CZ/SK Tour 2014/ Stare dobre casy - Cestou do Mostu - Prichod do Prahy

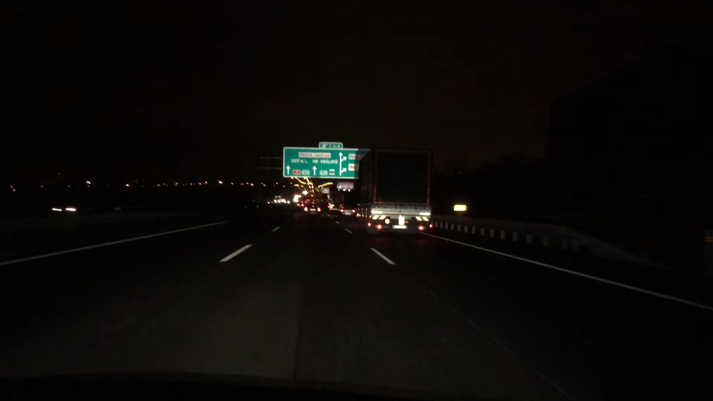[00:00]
Prichádzame do Prahy. Rozsvecujú sa nám tu svetielka. Nad horizontom je už taká cítelná žiara.
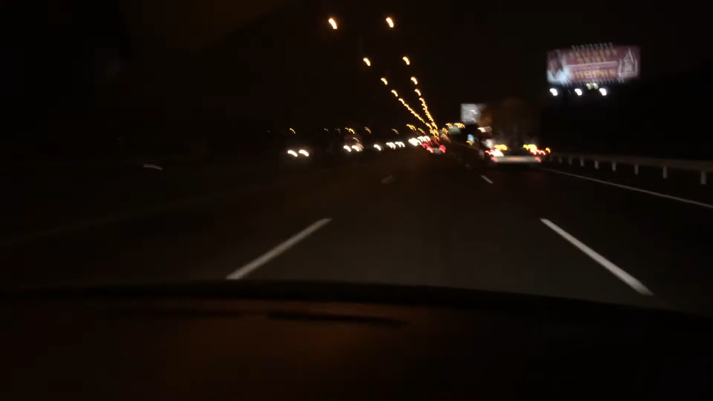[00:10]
Po neviem, akom dlhom čase sme opäť tu. No ja som tu už nebol dávno. V takomto prítmí rozprávať. To je taký zaujímavý pocit sa sem vrácať po dlhom období. Určite už tu budú nejaké možno tri, možno eštyri roky, čo sme tu boli. V 2011 tu sme tu boli naposledy. No a... Ale... Je v tom určitá taká nostálgia, keďže svojho času sme sem chodili veľmi často.